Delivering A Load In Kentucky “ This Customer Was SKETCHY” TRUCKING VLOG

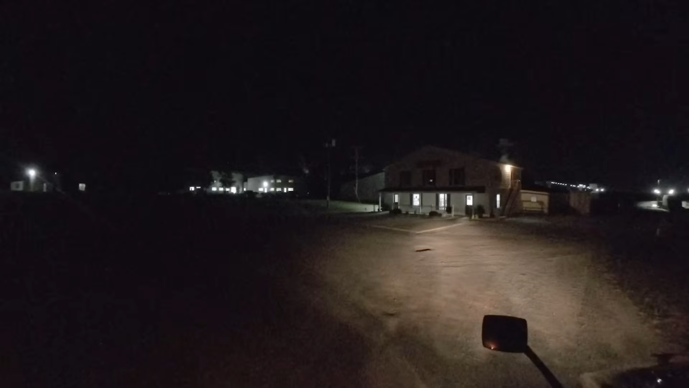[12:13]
All right, so he said to go around in between these two buildings. Only one dock back here. All the drivers.